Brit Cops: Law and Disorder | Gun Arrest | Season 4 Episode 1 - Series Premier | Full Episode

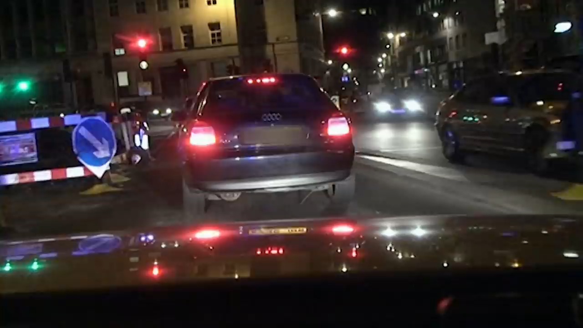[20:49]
Suddenly, they spot the car stuck in traffic. There he is, yeah.